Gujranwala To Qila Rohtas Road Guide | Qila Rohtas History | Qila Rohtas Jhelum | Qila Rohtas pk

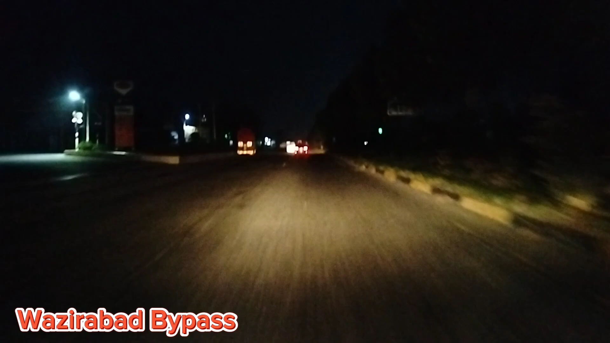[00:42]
سفر کا آگاز ہو چکا ہے پہلوانوں کے شہر گجن والا سے ہم وزیر آباد گجرات لالا موسا خاریاں سرائے آلمگیر جیلم دینہ سے ہوتے ہوئے کلا روتاس پہنچیں گے ہمارا ٹریول ٹیم میں تقریباً تین گھنٹے تین گھنٹے کی مسلسل ٹریول کے بعد ہم کلا روتاس پہنچ جائیں گے